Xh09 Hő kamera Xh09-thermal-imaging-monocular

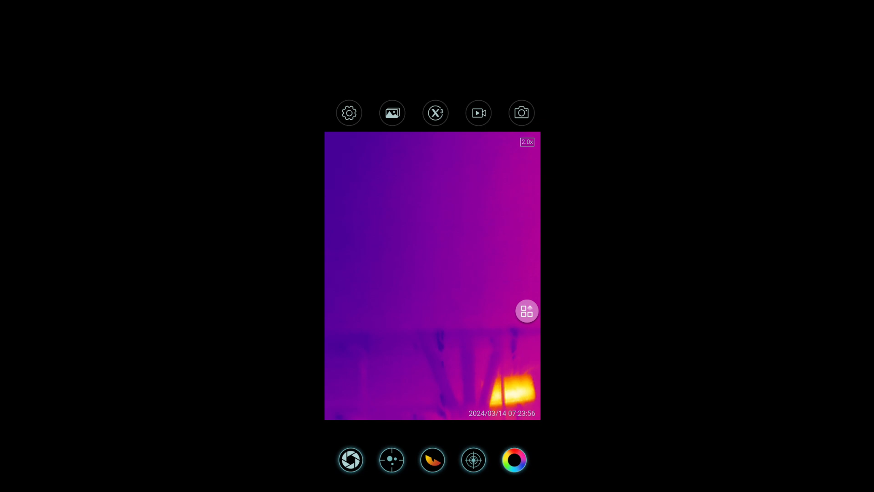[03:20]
Hogy a kamerát használatba tudjuk venni, minden engedélyt meg kell neki adni, tehát hely, alkalmazás, hozzáférhet a memoriához, hozzáférhet a mikrofonhoz, stb.
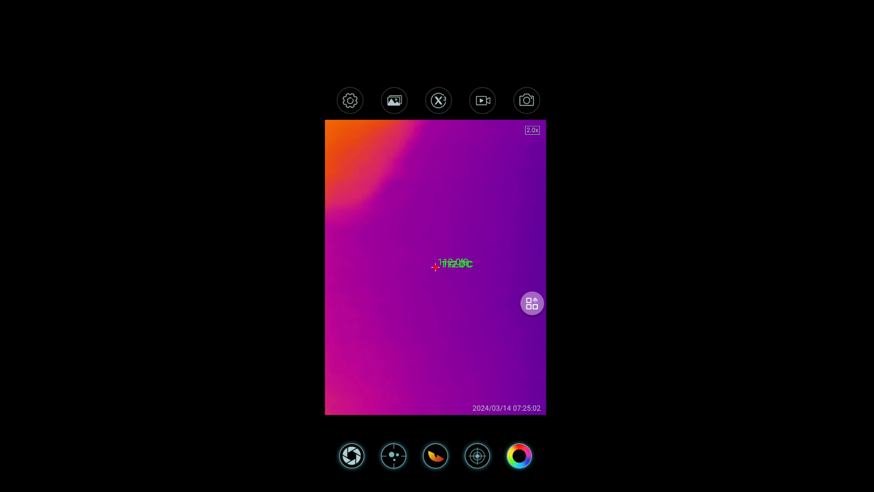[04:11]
Valamioknál fog, ez most nem jelent meg, de amúgy kéne, hogy legyen.
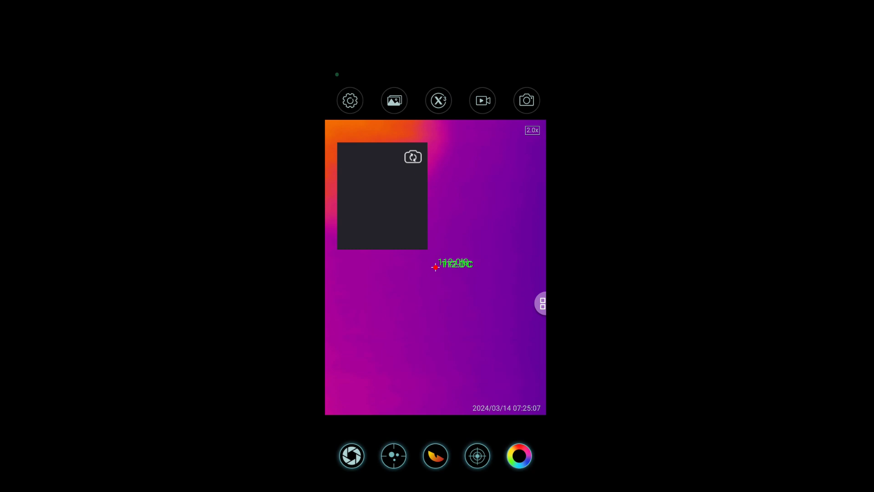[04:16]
És akkor így már azt is látjuk, hogy éppen pont mi az, amit a hőkamerás képen látunk.
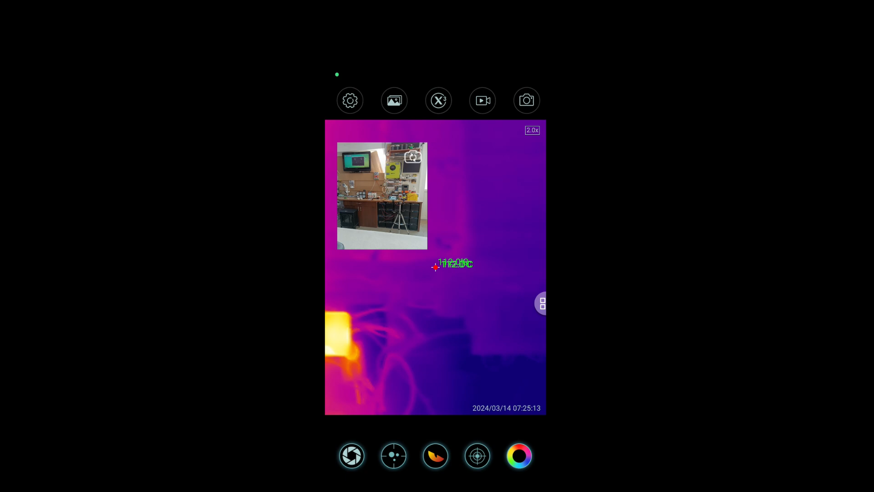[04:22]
Itt be tudjuk állítani a tájolását a hőkameránknak,
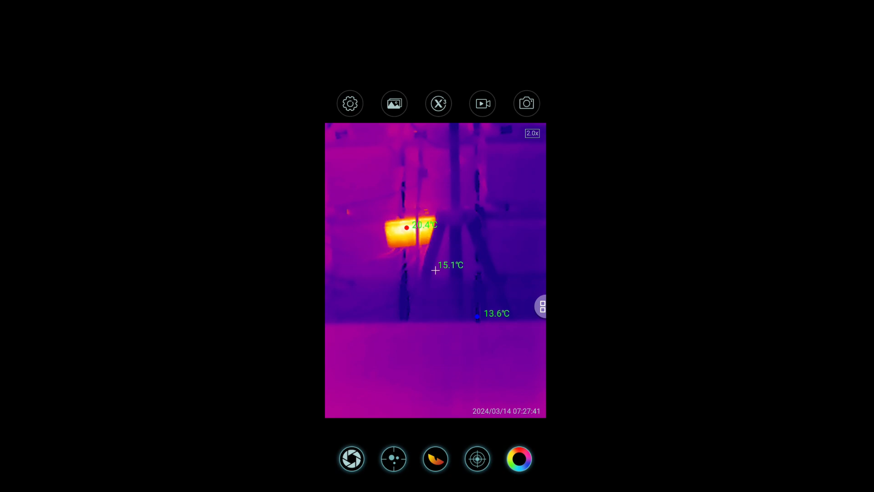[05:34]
On screen: spot 15.1°C
Ugye, fent találunk még egy galériát, ami most nekünk fontos per pillanat, az az, hogy találunk itt egy X3-as gombocskát. Ha ezt bekapcsoljuk, akkor némi nemű kis felbontás,
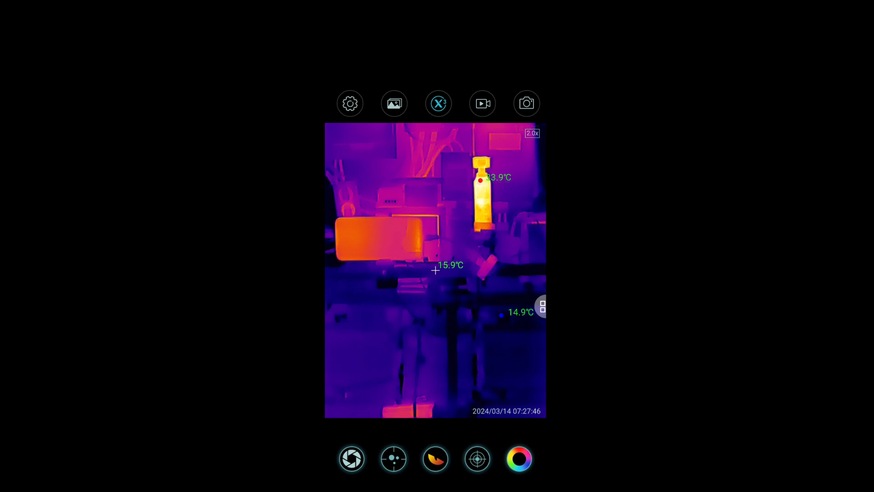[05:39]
On screen: spot 15.9°C
javítás jelenik meg egyébként, és akkor egy kicsit ilyen élesebbek lesznek a képek alapvetően.
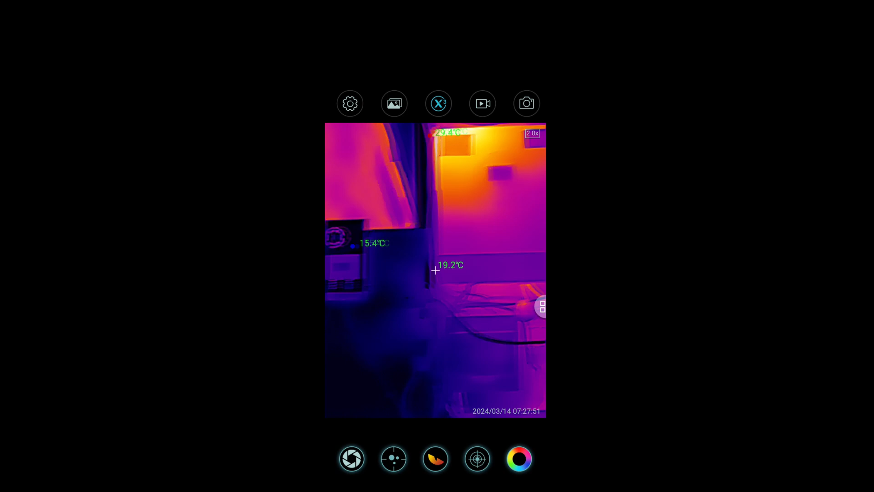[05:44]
On screen: spot 19.2°C, min 15.4°C
Egy kicsit, mintha szaggatósabb lenne a felvétel. Gondolom a telefonnak a nagyon-nagyon jó minőségének köszönhető ez. Ugye, egy hardware igényes folyamatról beszélünk. Ott van ugye a videófelvétel és a fényképezőgép lehetőség.
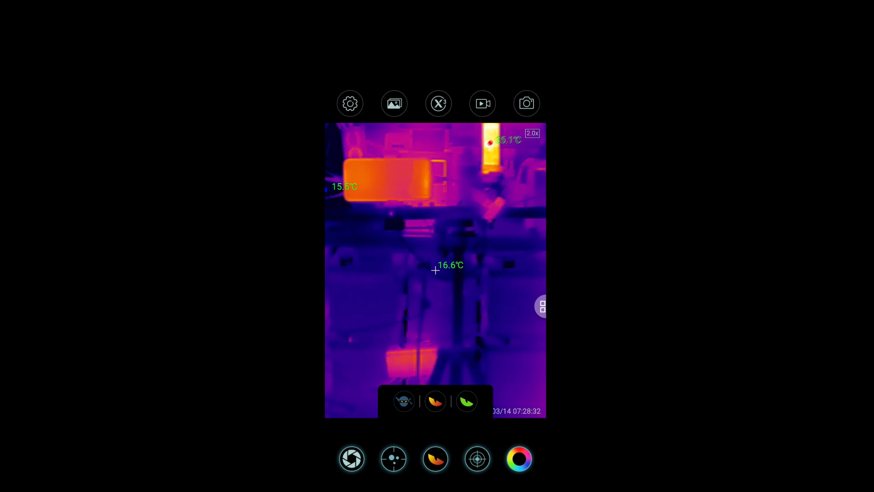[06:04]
On screen: spot 16.6°C
Középen tanálunk egy ilyen szemikont, és gyakorlatilag itt három mód közül tudunk választani. Az egyik mód a ninja mód.
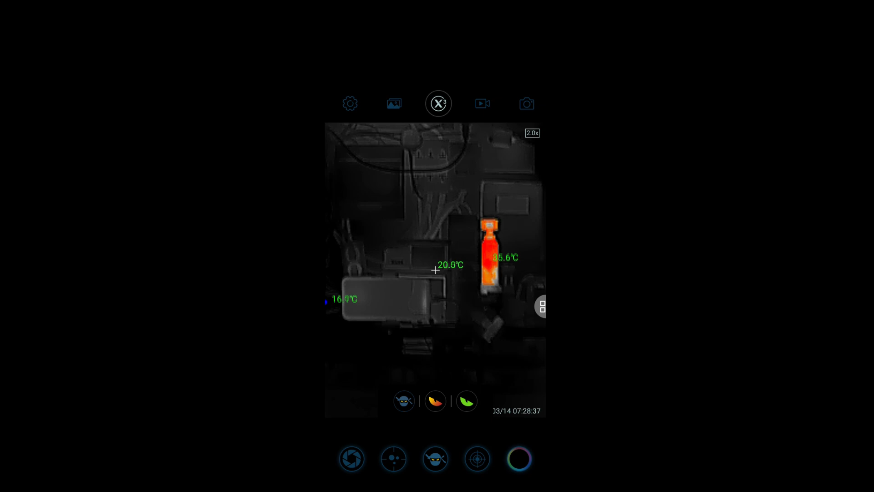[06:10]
Ebben az esetben gyakorlatilag nagyon minimális fényerővel fog a kijelzőnk világítani. Azaz, ha este egy erdőben vagyunk, és mondjuk mi vadászok vagyunk alapvetően,
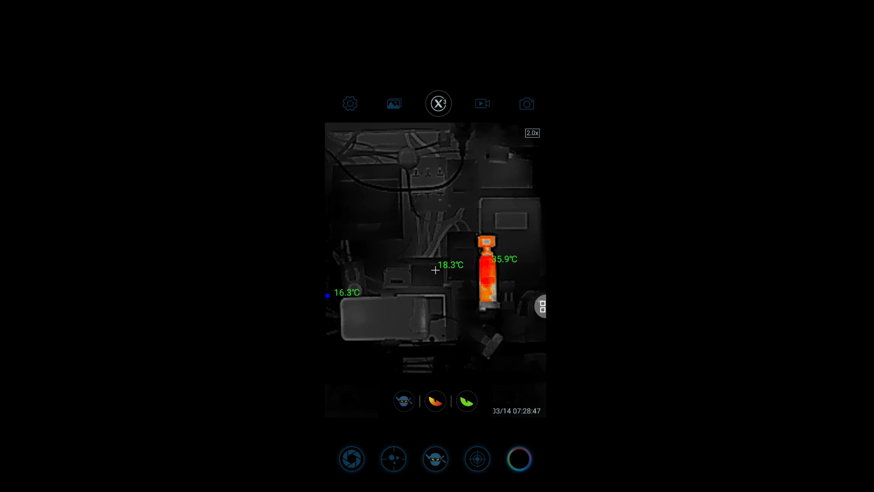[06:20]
On screen: spot 18.3°C, min 16.3°C
akkor nagyon minimális fény fog felénk jönni, tehát el tudunk bújni, rejtőzködni tudunk, és ilyenkor gyakorlatilag sokkal több mindent fogunk látni,
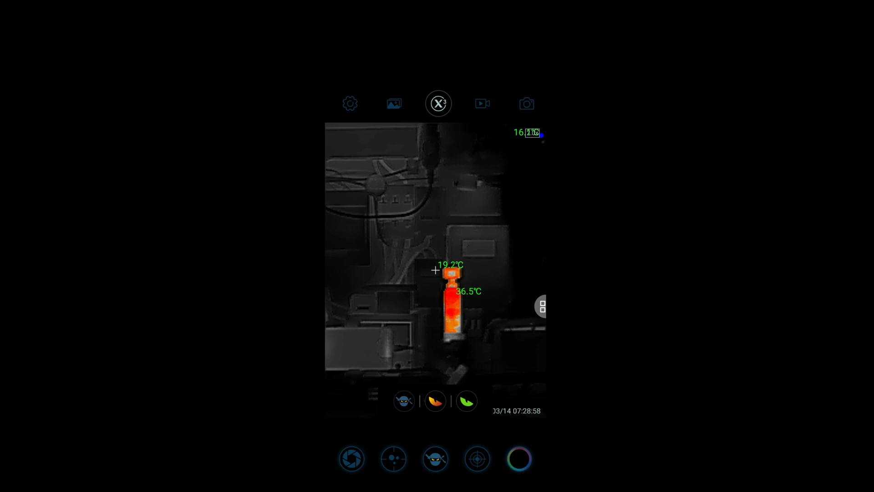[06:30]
On screen: spot 19.2°C, max 36.5°C
hogy mi az, ami valóban érdekes lehet számunkra, ugyanis egy erdőben csak a nagyon meleg pontokat kellene, hogy megjelenítsük,
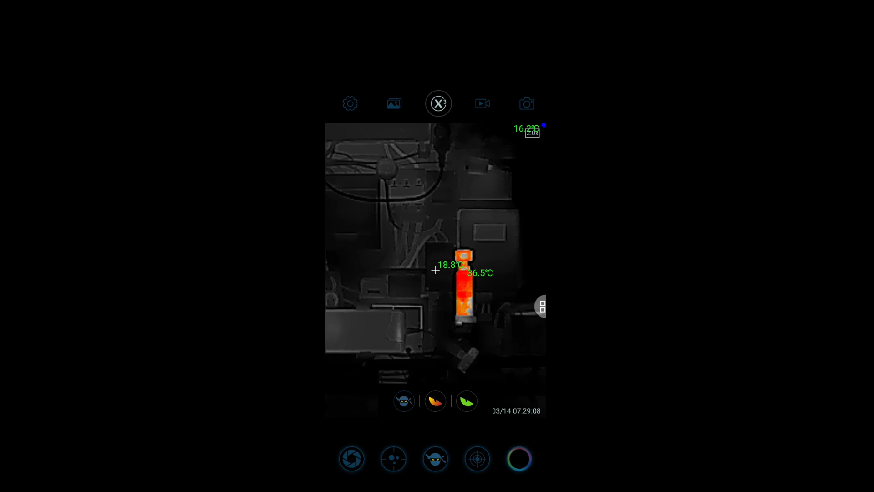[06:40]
tehát a fák is ugyanúgy pirossal kilesznek rajzolva, a ninja módban viszont a valóban meleg pontok lesznek csak kirajzolva alapvetően, tehát ami tényleg meleg.
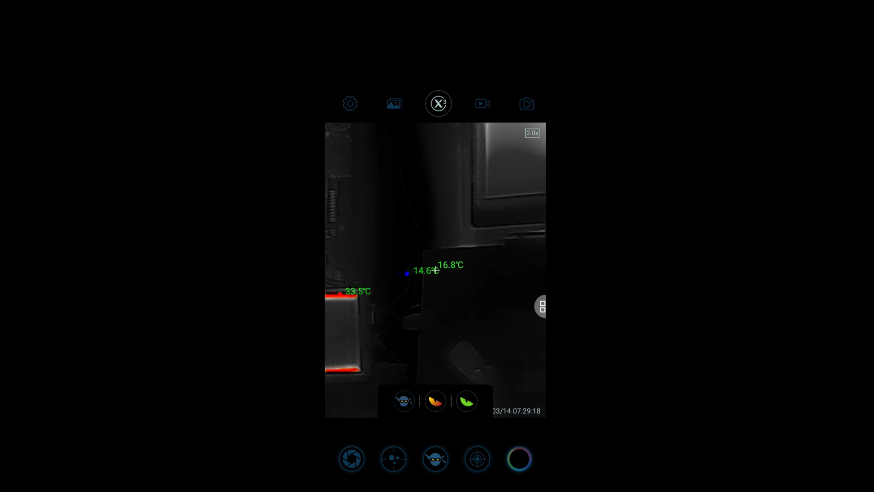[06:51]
On screen: max 33.5°C
És jelen esetben a műhelyben azért olyan sok ilyen pont nincs,
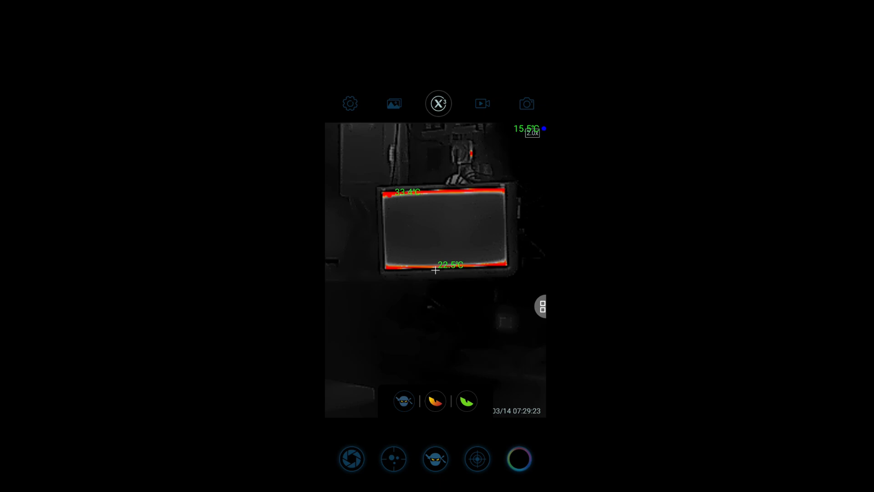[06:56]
de azért láthatjuk a monitoromnak a világítását, láthatjuk szemben a kis DJI-t,
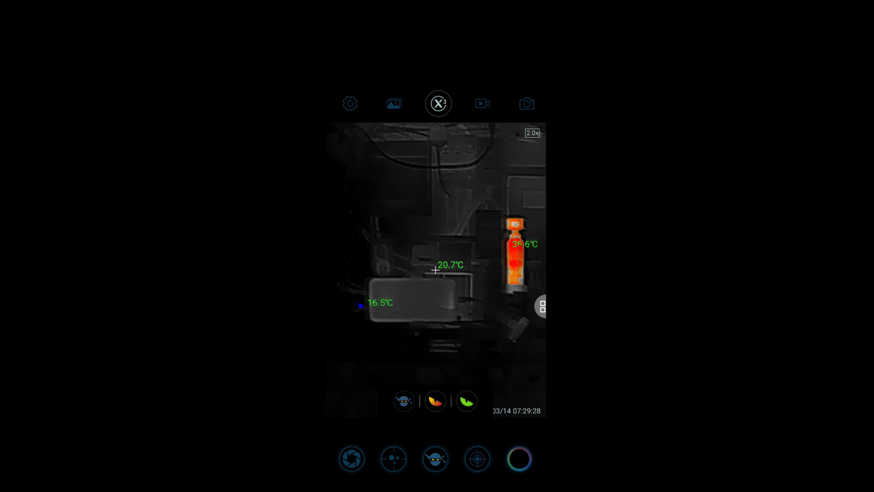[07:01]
On screen: spot 20.7°C, min 16.5°C
hogy az mennyire melegedik, hogy nagyon-nagyon kirívóan eltér a hőmérséklete alapvetően a benti tárgyaktól.
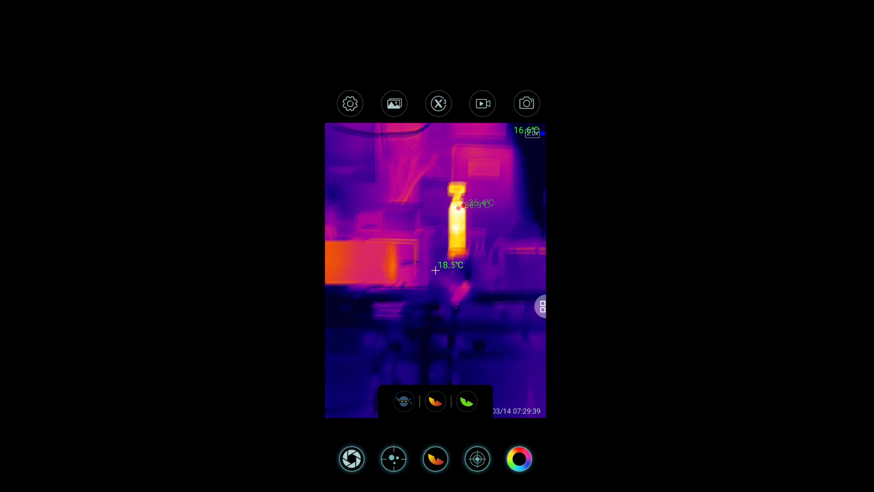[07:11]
Középső módban már gyakorlatilag kirajzolódik teljesen a színskála, természetesen tudunk választani, hogy zöld legyen,
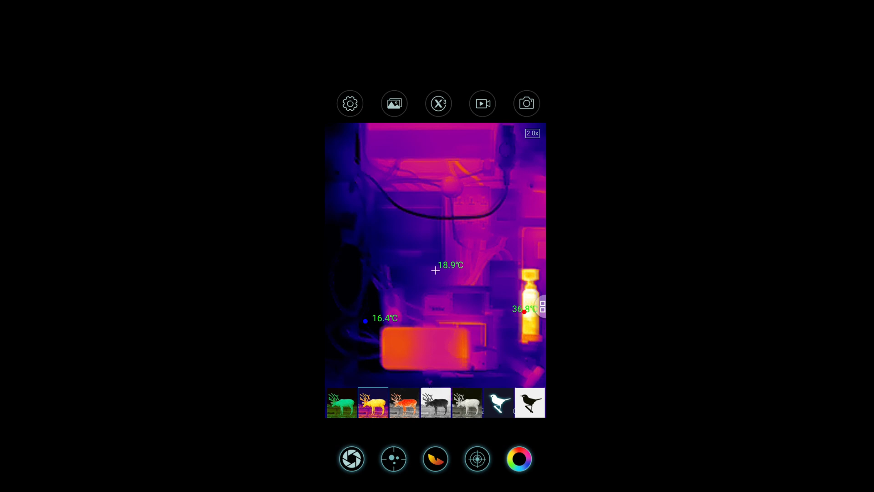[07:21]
On screen: spot 18.9°C
piros rast legyen, ugyanúgy tudunk menni ebben a ninja mód jellegű dologban,
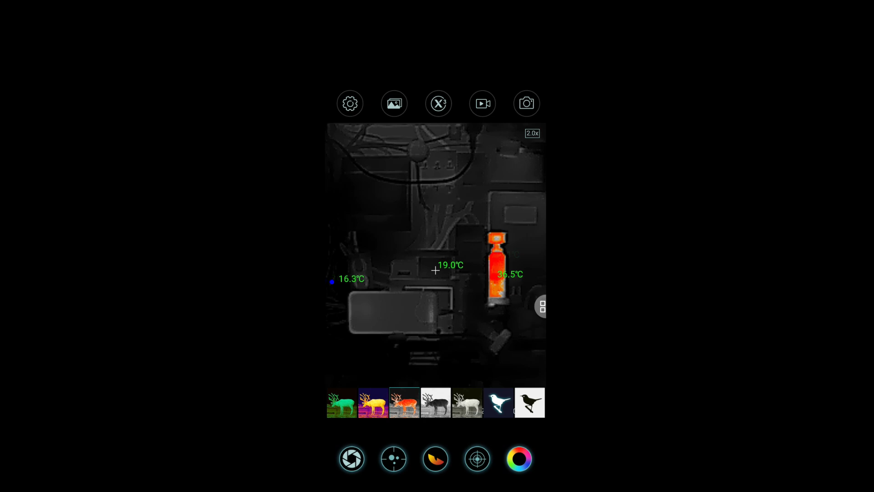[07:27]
On screen: spot 19.0°C, min 16.3°C
fekete-fehér, és így tovább gyakorlatilag többféle palettát tudunk választani.